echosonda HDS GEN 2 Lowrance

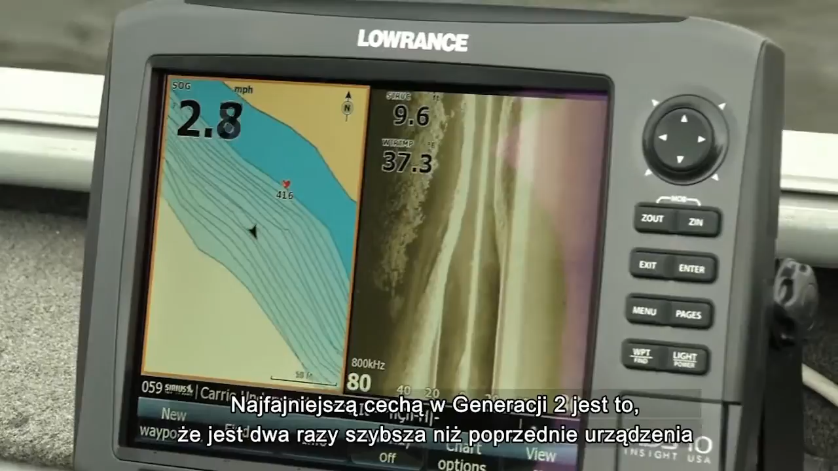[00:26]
On screen: speed 2.8 mph
The coolest part about Generation 2 is it's twice as fast as the original HDS. It also has this feature built into it called structure map.
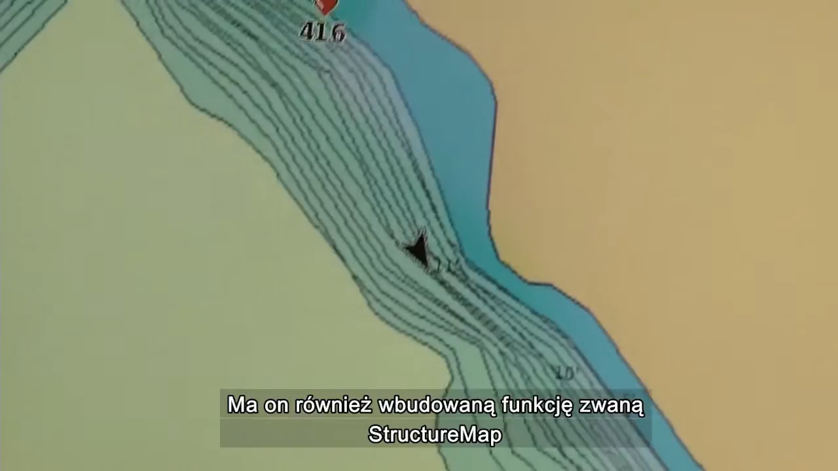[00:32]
What structure map does is it allows you to overlay your left-right image onto your map page.
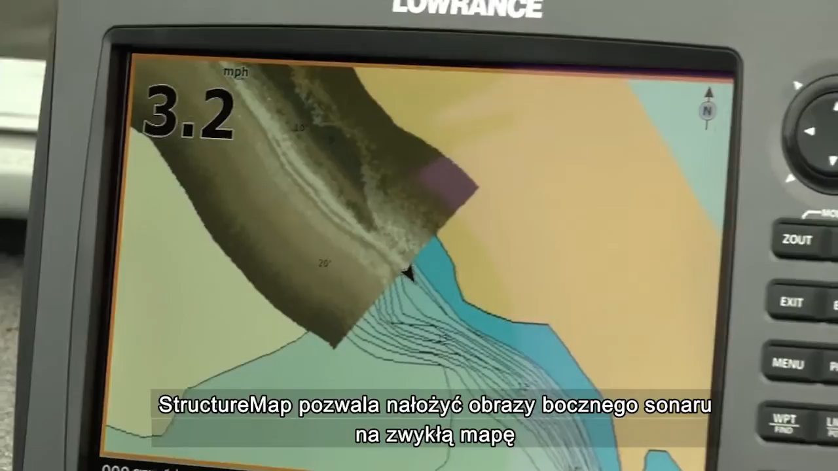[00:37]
The cool part about that is is if you don't understand
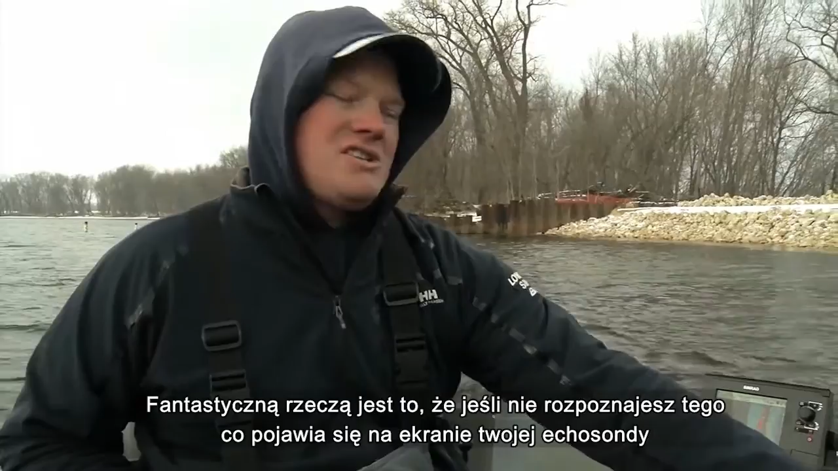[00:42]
what you're seeing on your sonar screen when it lays out on your map page it comes to you right away.
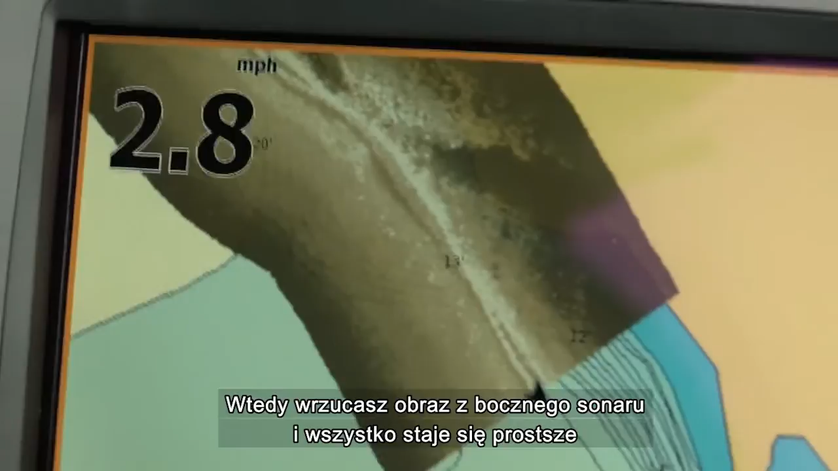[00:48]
I mean it's so simple it lays the structure right over your map and you can drive right back over it,
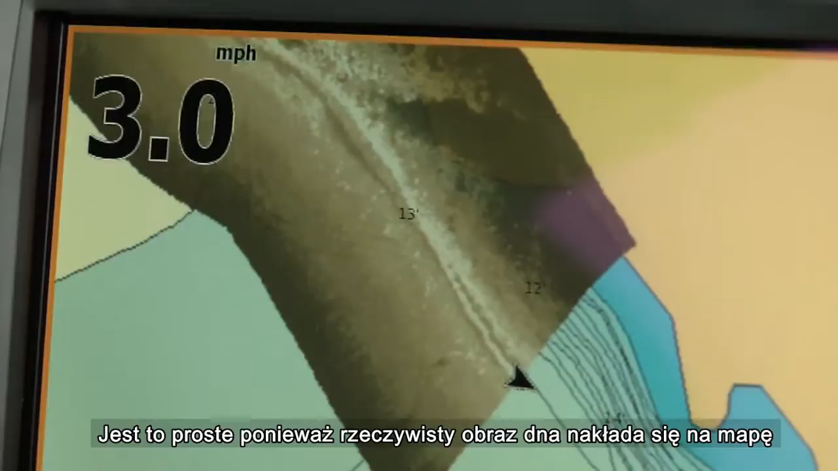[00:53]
On screen: speed 3.0 mph
see your rocks, see your trees,
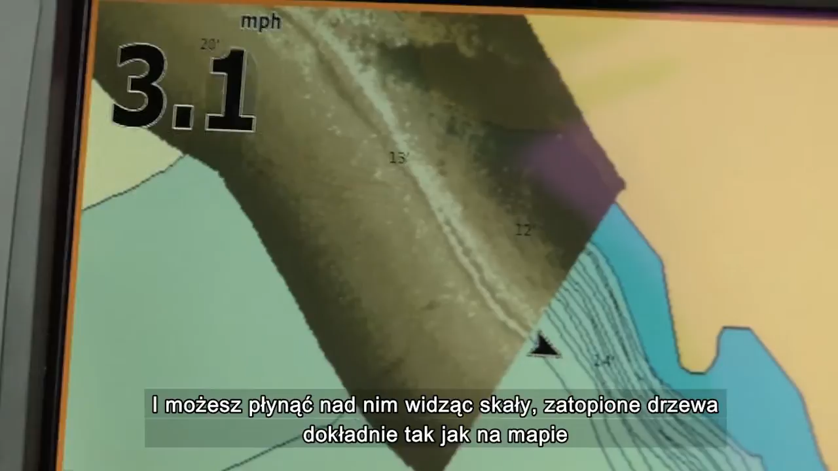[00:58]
On screen: speed 3.1 mph
exactly how they lay out on your map without having to try to visualize it in your head. To do this we just go to our overlays, turn on structure overlay,
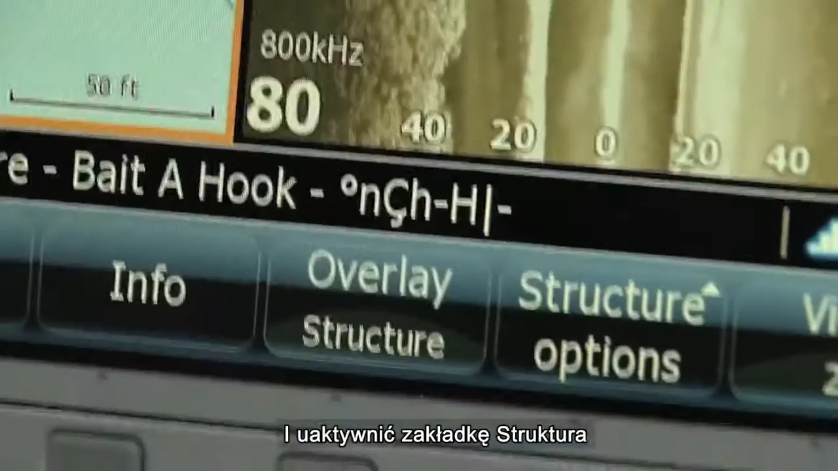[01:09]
and it's going to start recording your left-right image and putting it right onto your map page.
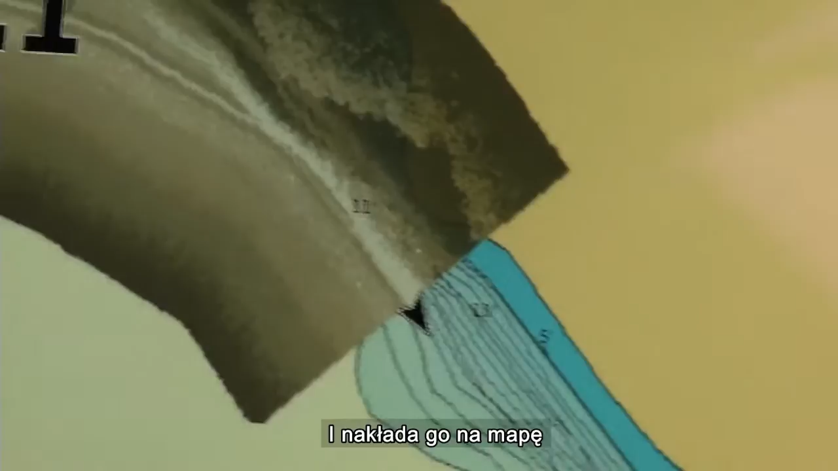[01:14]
So utilizing the structure map portion of your HDS Gen 2
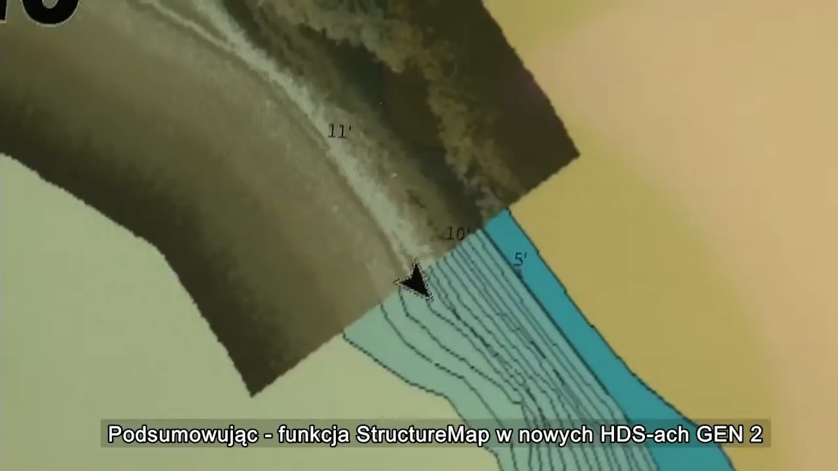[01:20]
will help you visualize the bottom of the lake a lot better.